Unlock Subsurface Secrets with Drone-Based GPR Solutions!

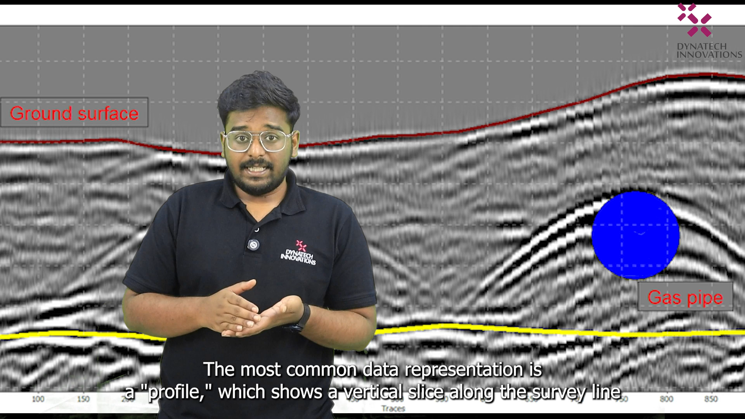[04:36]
Horizontal slices are also popular for understanding the location and shape of the subsurface objects.